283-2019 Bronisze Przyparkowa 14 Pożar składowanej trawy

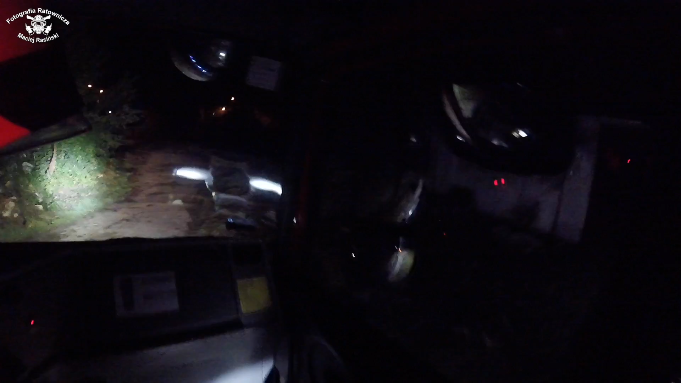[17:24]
Zgaś mi tego szperacza, jak możesz, dzięki. Co mam przejechać? No tu w prawo musisz skręcić. Zaraz, spokojnie. To daj do przodu, albo dobra.